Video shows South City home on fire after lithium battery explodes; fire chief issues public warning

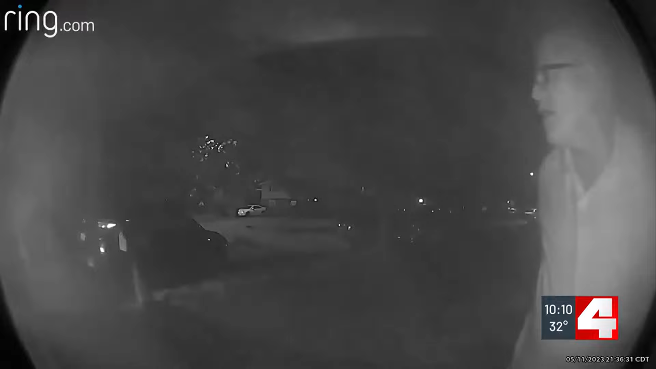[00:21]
Doorbell video of an off-duty sheriff's deputy in panic, trying to save his South City neighbors as flames burst from their garage. Me and my family wouldn't be here, and I can't thank them enough.
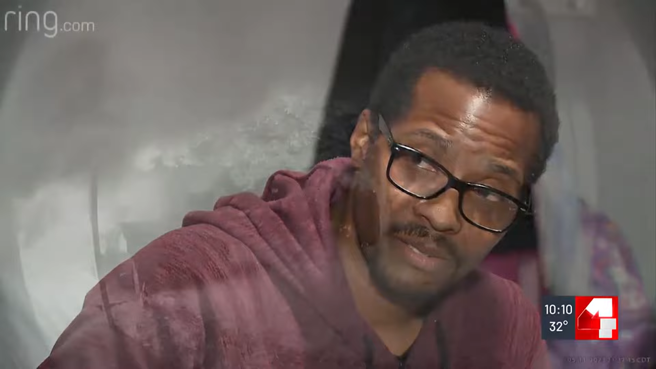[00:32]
Fire erupting through Akeem Sewell's home while he was inside with his family.
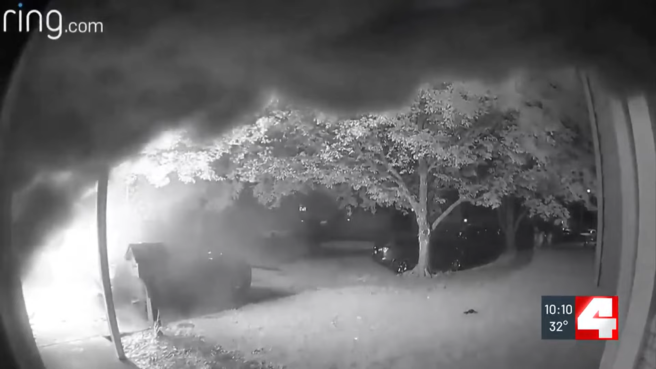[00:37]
They had no clue it was burning until that knock on the door.
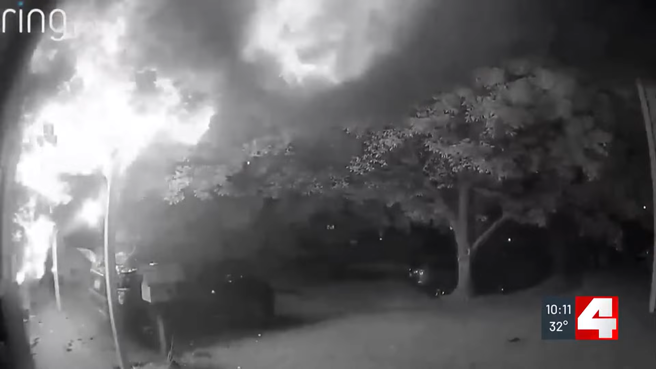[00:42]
It happened so quick. The fire broke out last summer, and they were finally able to move back in this December after the fire destroyed both cars and most of the property, totaling hundreds of thousands of dollars in damages. Over $330,000.